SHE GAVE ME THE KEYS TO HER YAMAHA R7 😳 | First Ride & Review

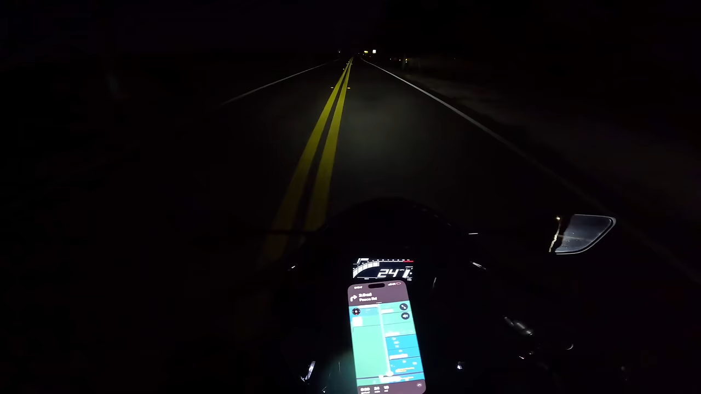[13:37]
and there's no street lights and I'm on an unfamiliar bike this is a terrible idea
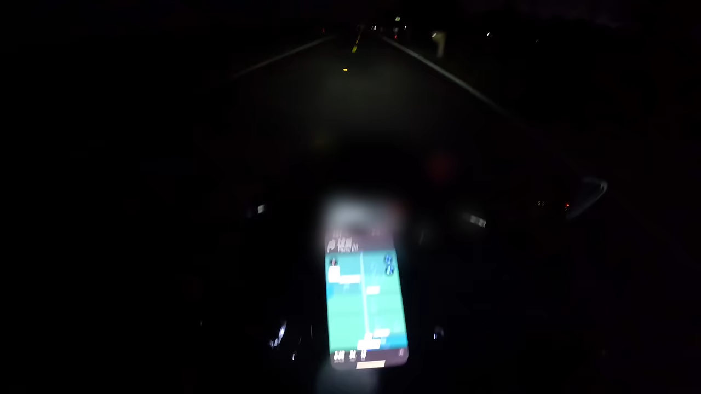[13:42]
and my phone's about to die nice alright